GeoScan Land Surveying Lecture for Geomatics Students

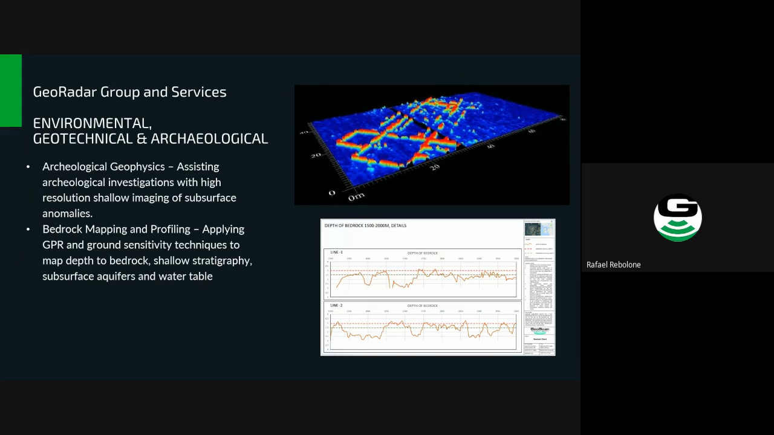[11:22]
and human cause signatures settlements housing uh with ground penetrating radar we can map out large areas measure other material property variations map out cavities buried objects changes in geology and that sort of thing um and so you know one of the things that we've been involved in recently